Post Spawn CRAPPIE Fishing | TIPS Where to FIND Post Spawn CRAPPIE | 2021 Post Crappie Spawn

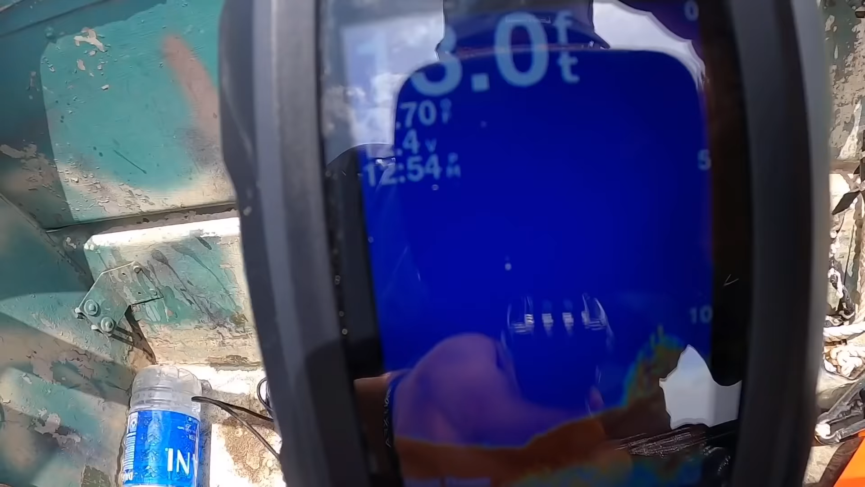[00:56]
there's the brush pile right there guys you see that right there
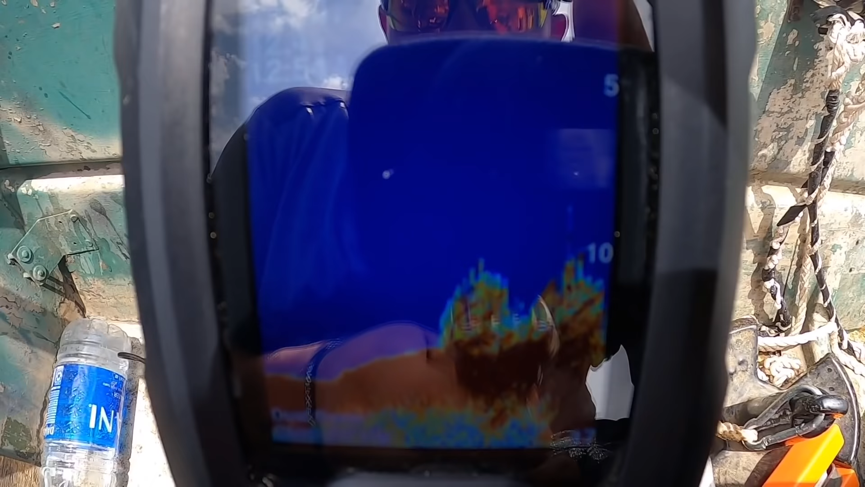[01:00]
right here brush and we are in 14.6
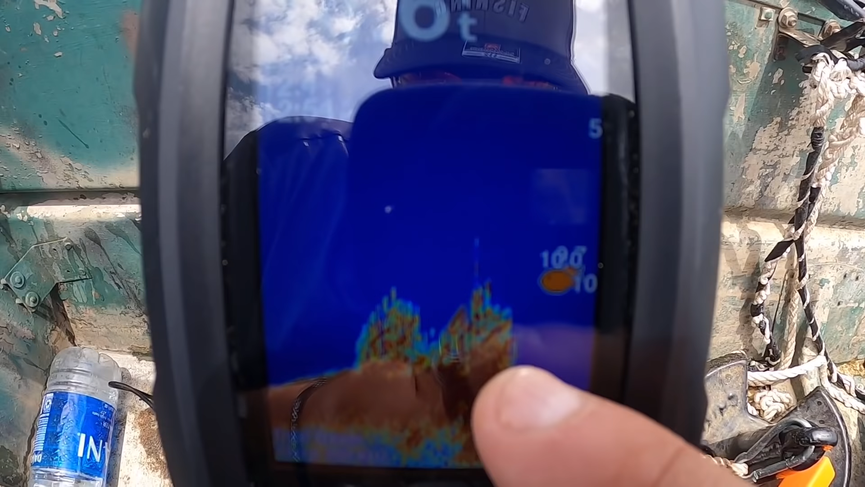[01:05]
feet of water two brush piles and then there's a drop off right here so
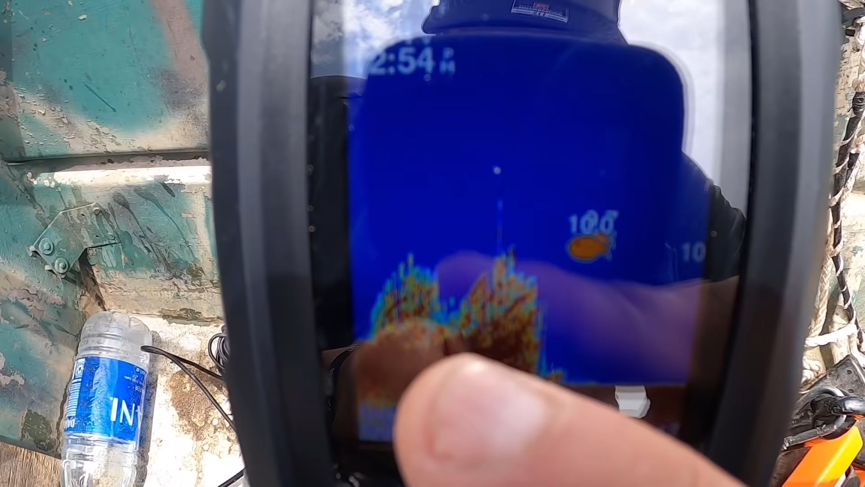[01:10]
these crappies should be on these brush piles right here i threw out my buoy probably